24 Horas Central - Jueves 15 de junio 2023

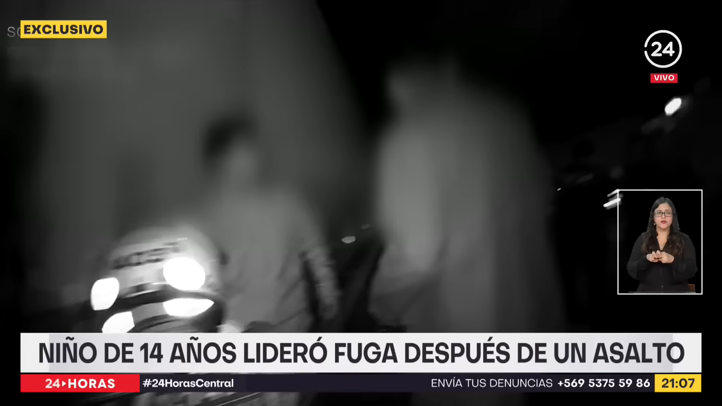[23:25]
Sentado en el piso, ya hacía uno de los protagonistas de esta frenética persecución, quien sería el único detenido, con un detalle bastante particular.
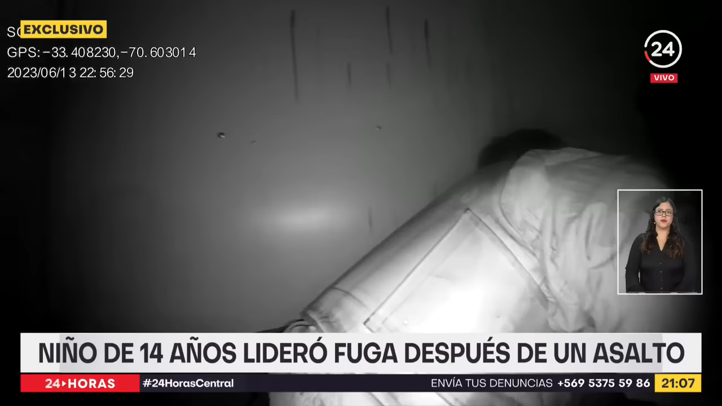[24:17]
Así, esposado y a paso rápido, fue llevado hasta el carro policial. El tribunal determinó internación provisoria, la primera en su caso.